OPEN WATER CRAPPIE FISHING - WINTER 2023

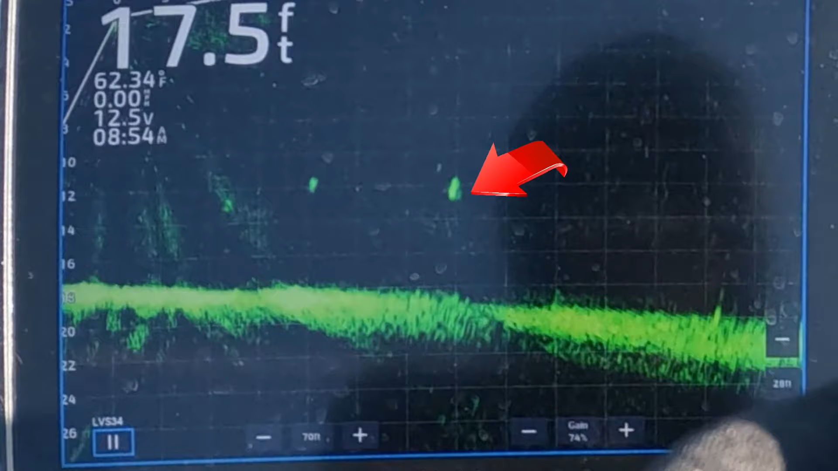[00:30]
On screen: depth 17.5 ft, water 62.34°F
There's a fish, there's the jig, just went past one, he was kind of chasing it.
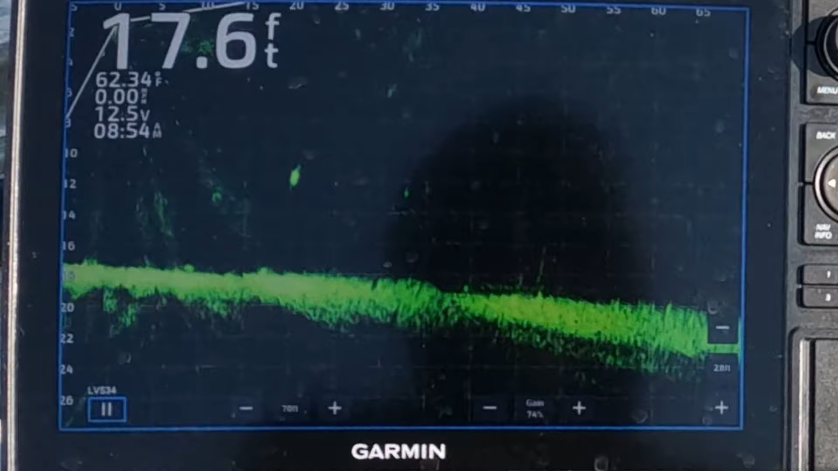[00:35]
On screen: depth 17.6 ft
You kind of lose sight of the jig, but it's about to show up right there, coming up on top of another fish.
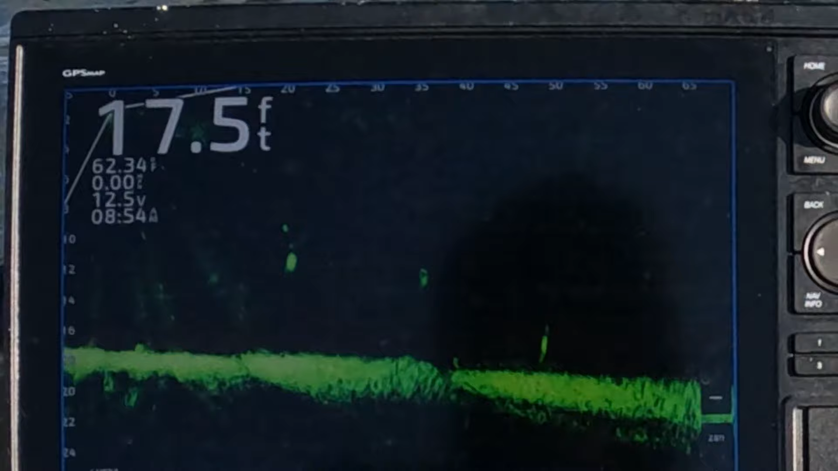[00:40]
On screen: depth 17.5 ft
Is he going to eat it? He's chasing it. He's locked on.
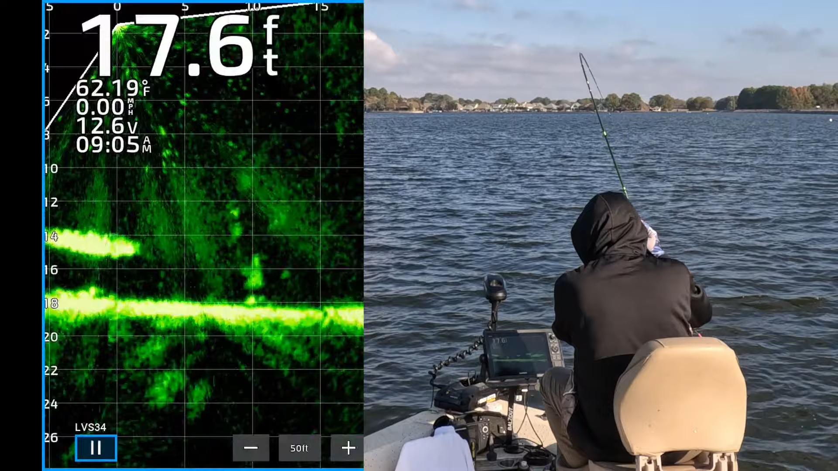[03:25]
On screen: depth 17.6 ft, water 62.19°F, speed 0.00 mph
There's one, 905, right on the bottom, 12 feet out. Oh, it got off, dang.
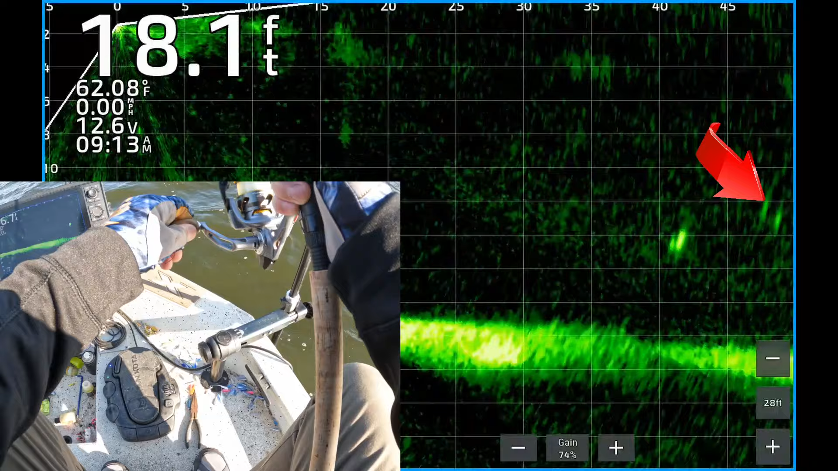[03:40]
On screen: depth 18.1 ft, water 62.08°F, speed 0.00 mph
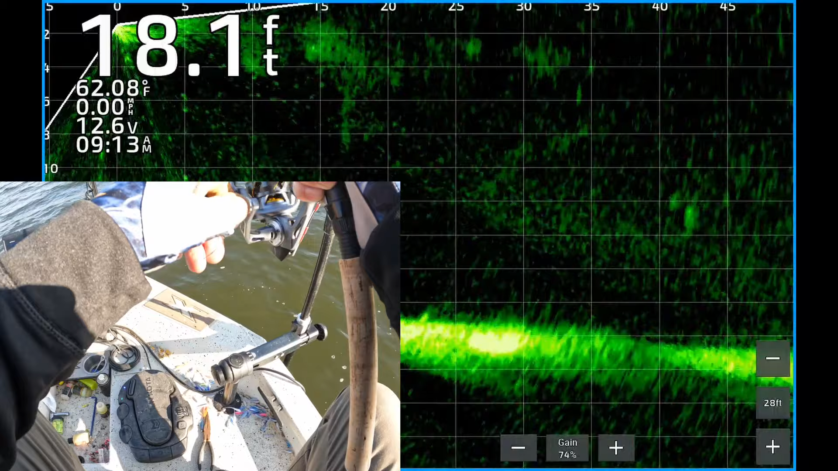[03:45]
On screen: depth 18.1 ft, water 62.08°F, speed 0.00 mph
There's one.
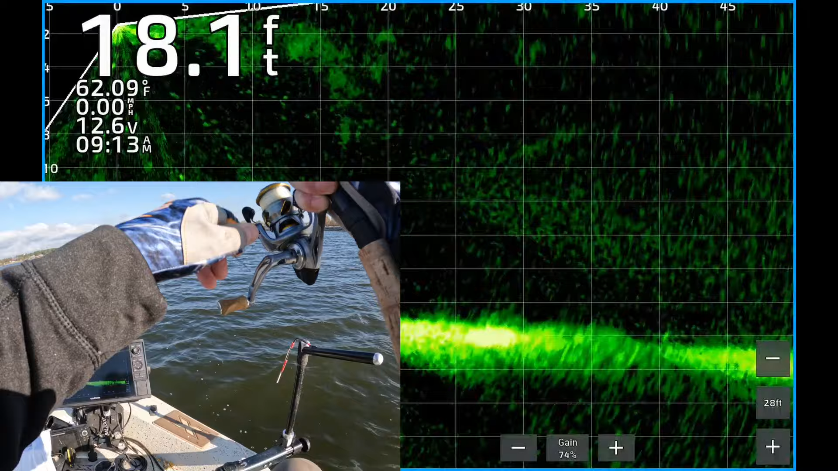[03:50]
On screen: depth 18.1 ft, water 62.09°F
Sucker's way out there. I think he's coming in. You can see him on the graph.
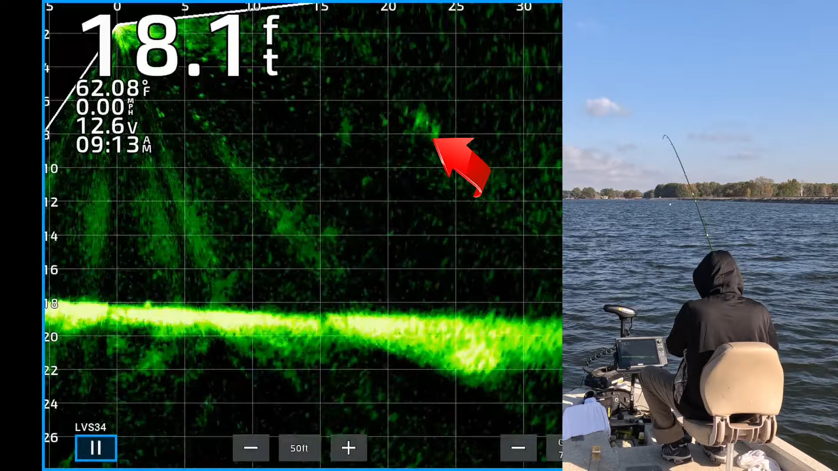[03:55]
On screen: depth 18.1 ft, water 62.08°F
I think that's a catfish. Oh, it is. Dang.
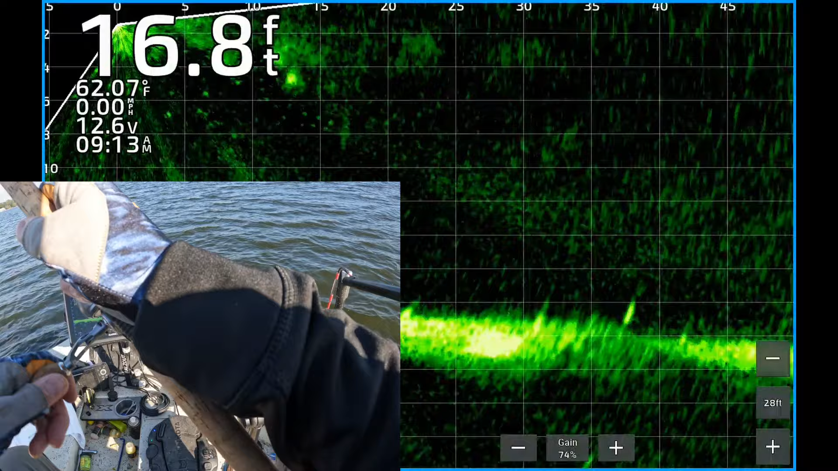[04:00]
On screen: depth 16.8 ft, water 62.07°F, speed 0.00 mph
Shoot. Not what I'm looking for.
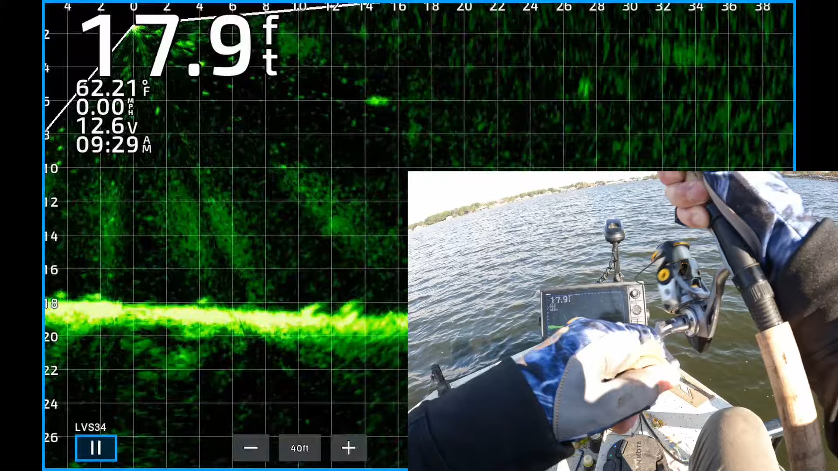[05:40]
On screen: depth 17.9 ft, water 62.21°F, speed 0.00 mph
24 feet out. Get in the boat, little fella. That's a skinny.
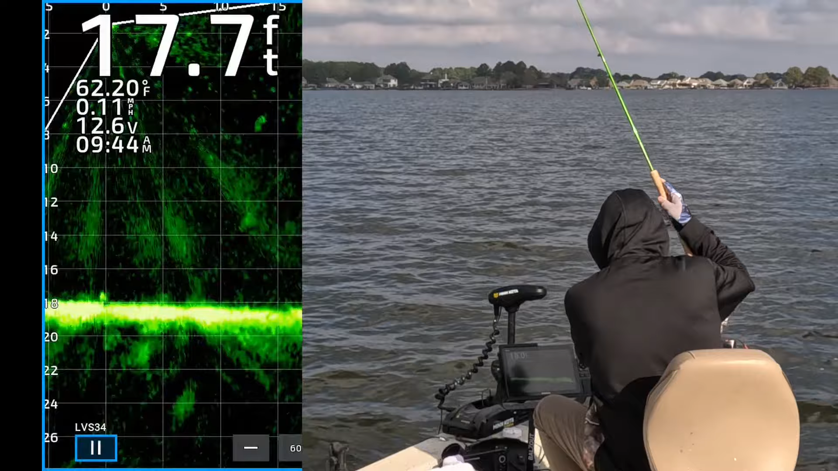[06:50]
On screen: depth 17.7 ft, water 62.20°F, speed 0.11 mph
Can't tell. I think that's a cat.
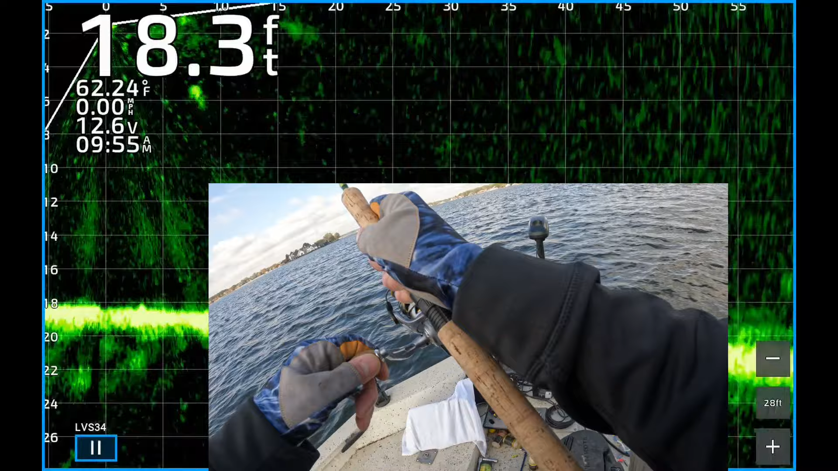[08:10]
On screen: depth 18.3 ft, water 62.24°F, speed 0.00 mph
There's one. That's gotta be a catfish. No, that's a crappie. Oops, he's all tangled up. Get over here.